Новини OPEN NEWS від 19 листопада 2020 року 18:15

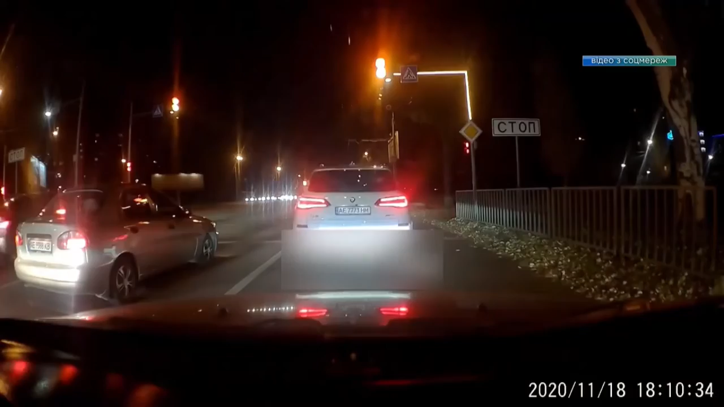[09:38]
ДТП за участі одразу трьох машин сталося у Дніпрі на Запорізькому шосе.
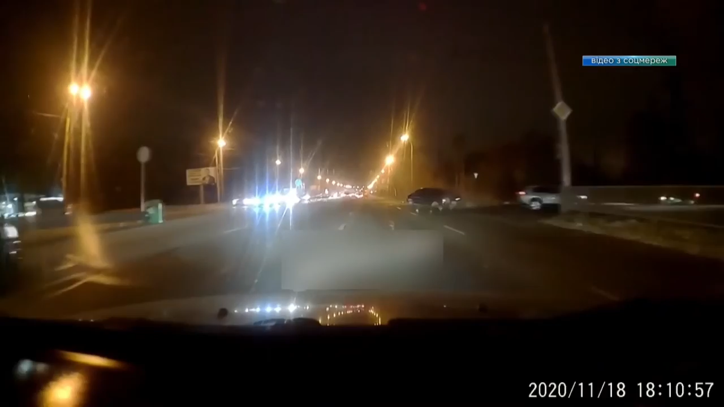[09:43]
Хюндай виїхав з проспекту Труда і зіткнувся з БМВ, що рухалася у бік торговельного центру Дафі. Від удару мікроавтобус розвернуло і він зачепив ще одну автівку.